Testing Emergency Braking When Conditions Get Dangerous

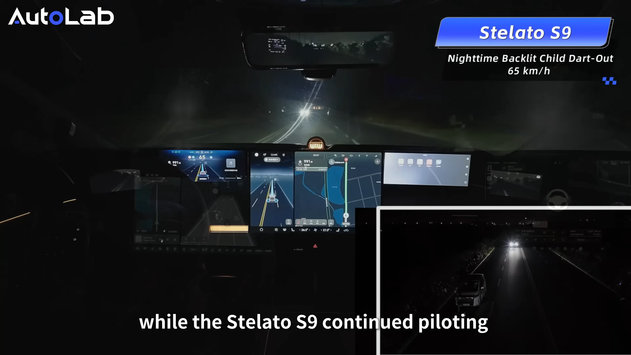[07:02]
While the Stellator S9 continues piloting after completing optical avoidance, indicating that the combination of the activity and pilot assistance system is more harmonious,